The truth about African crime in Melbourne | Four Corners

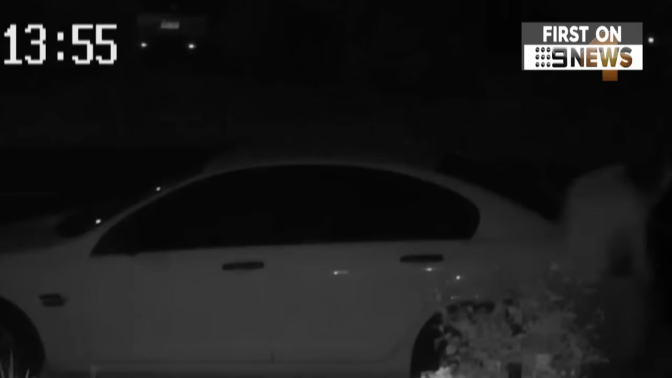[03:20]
Home security cameras captured Gavin chasing the young men out the front, but he couldn't stop them stealing both their cars.